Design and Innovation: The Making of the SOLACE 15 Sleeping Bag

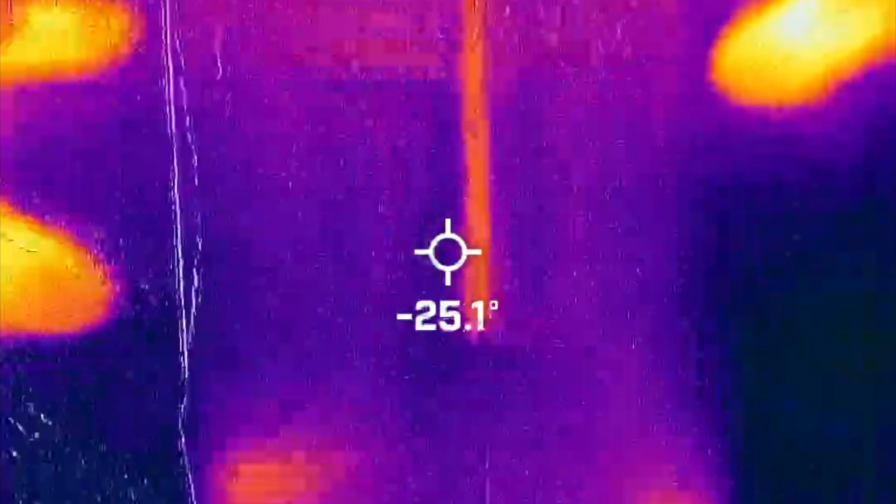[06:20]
Testing results showed clear evidence that certain foot positions and pressure points allowed heat to more rapidly escape than others.